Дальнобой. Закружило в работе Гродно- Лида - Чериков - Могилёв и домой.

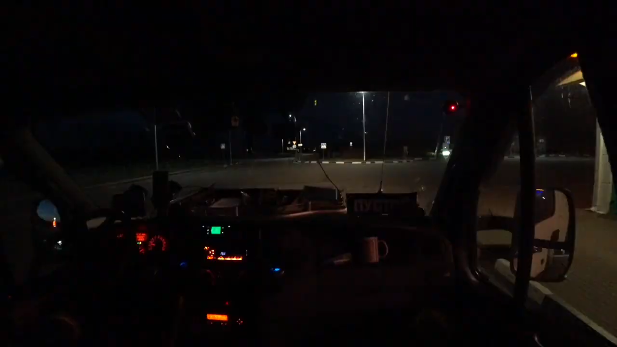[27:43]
погнали так что я где я а кто я идея и кто я а он электротачка на зарядке стоит и шофер сидит за рулем электротачки вот так вот приехал сел и полтора часа заправляешься вот это вот вот это вот электромашинка
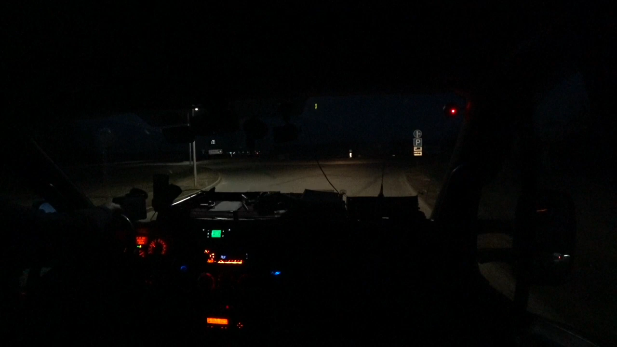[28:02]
ладно где мы где-то подбилы ничем и что ли я еще километров на 30 до беды заехал я взял чайку 6 градусов чуть выше 0 показывает а чё я в шляпе ну все и поперли как говорится поперли короче прожек включается